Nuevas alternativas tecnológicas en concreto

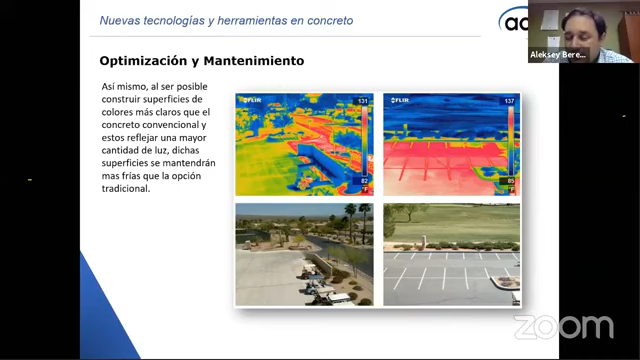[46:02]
Puedo hacerla más fría, más caliente en función al color que yo le pueda poner en su superficie. Es algo muy importante. No, quizá no en este momento, pero en el futuro esta va a ser la tendencia en las ciudades, en las famosas ciudades sostenibles.